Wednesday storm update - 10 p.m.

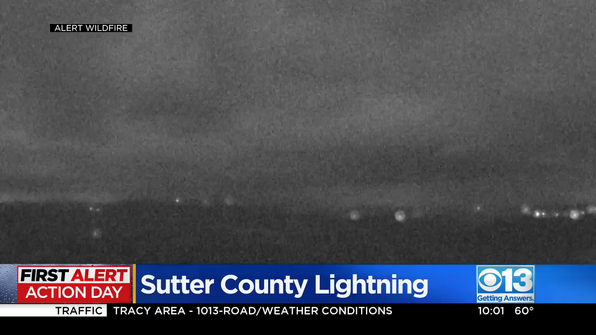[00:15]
You can see the strikes near Red Coral Road from just a couple of hours ago. So let's start with Chief Meteorologist Nick Mariano.